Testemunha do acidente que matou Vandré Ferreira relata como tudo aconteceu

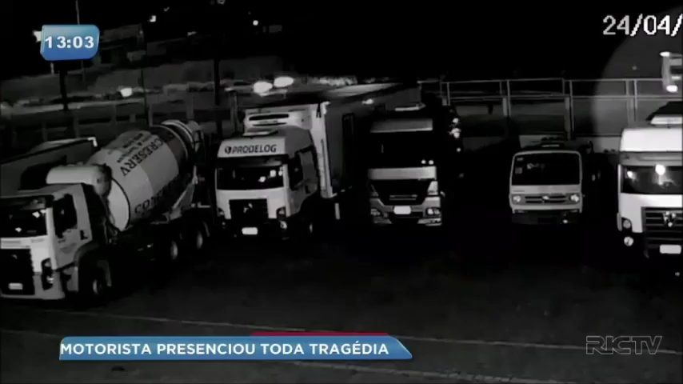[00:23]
Um veículo que vinha no sentido contrário, em alta velocidade, perder o controle, decolar sobre o canteiro e acertar em cheio o carro do técnico em telecomunicações, Vandré Ferreira, de 40 anos.
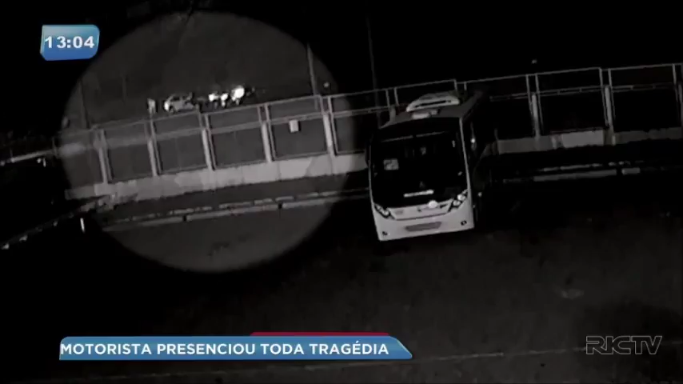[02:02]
Repare como um deles sai mancando e é amparado por outro. Seu Benedito não sabia, mas o carro era roubado.